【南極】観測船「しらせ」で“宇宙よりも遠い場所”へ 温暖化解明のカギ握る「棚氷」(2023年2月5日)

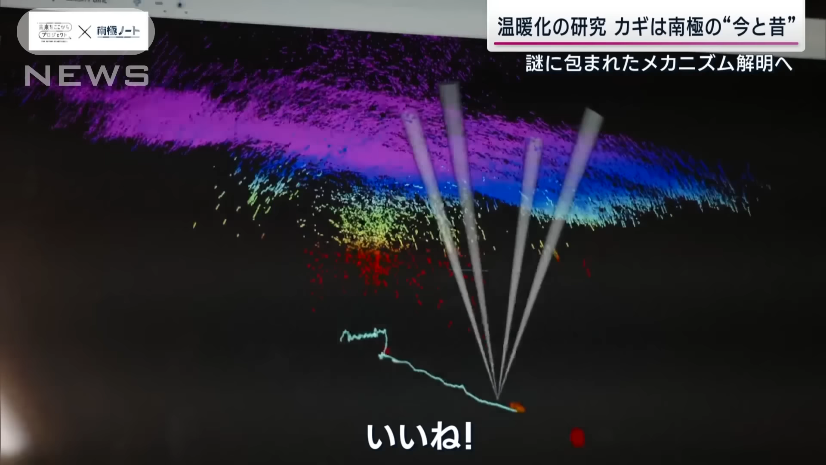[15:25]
いいね到達の模様です旋回を開始しました